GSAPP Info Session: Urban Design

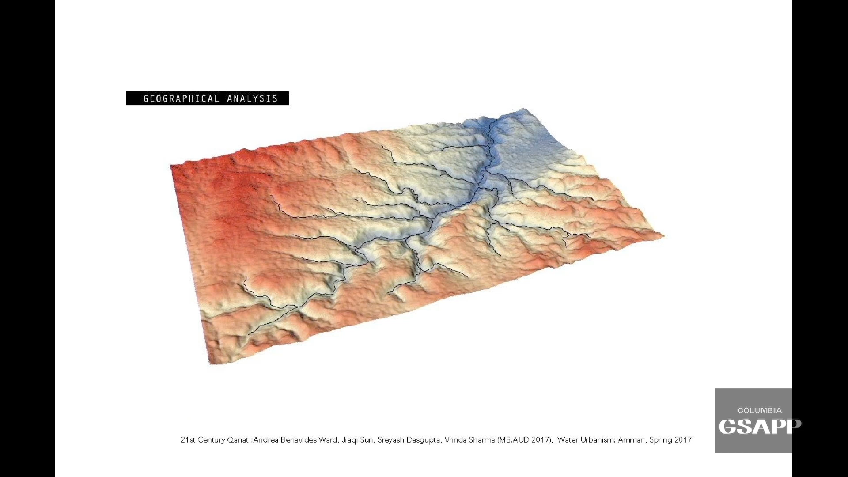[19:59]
Here's another example of just a geographical analysis of the valley